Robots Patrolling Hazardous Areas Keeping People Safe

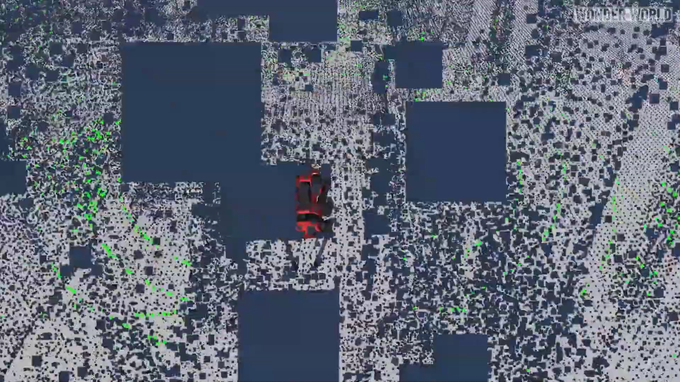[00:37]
After taking Animal on a guided tour of the platform so it could 3D map the environment,
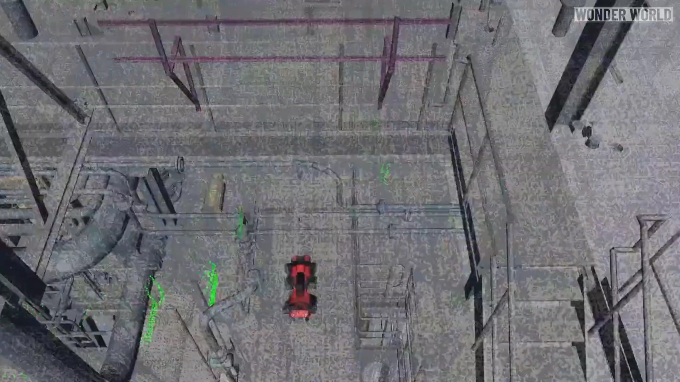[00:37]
it autonomously patrolled the platform and checked a total of 16 inspection points,
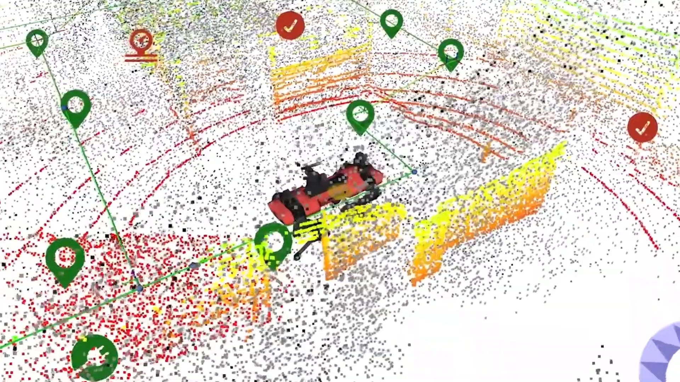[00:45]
such as gauges, levers, oil and water levels and various other visual and thermal measurements.